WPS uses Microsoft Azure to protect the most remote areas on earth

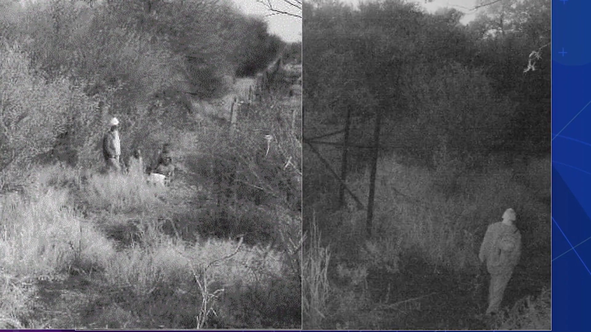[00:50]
The guys will know which direction the perpetrators are moving in. The ability to run it through advanced AI analytics,
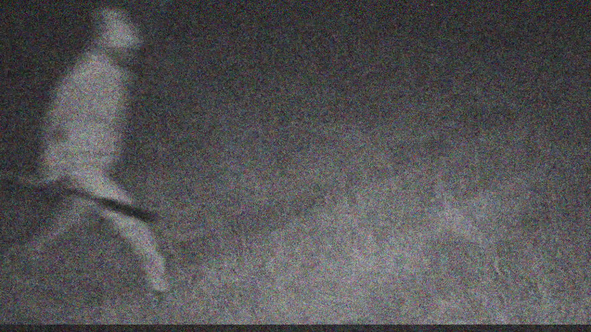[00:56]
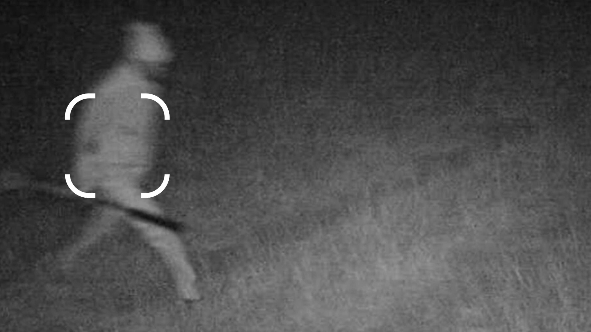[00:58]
that has proven incredibly valuable because we can
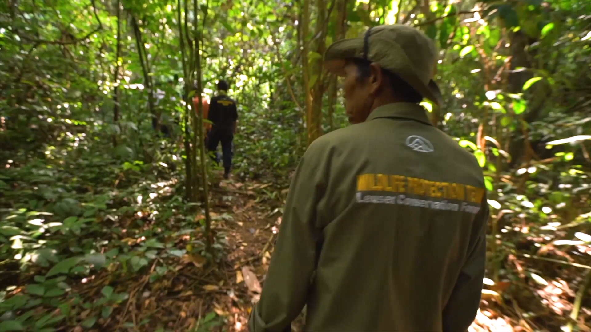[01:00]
now alert the wardens so that they can go make an
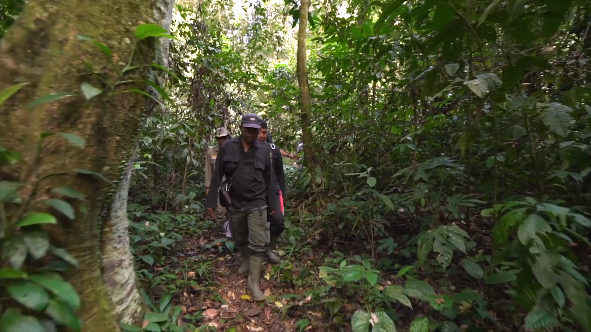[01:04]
interdiction before a shot has been fired.
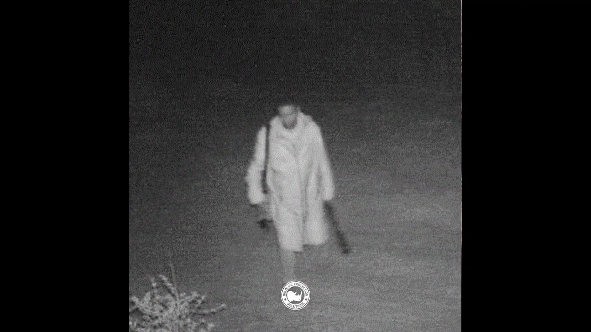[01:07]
The AI capability of doing human recognition is absolutely brilliant.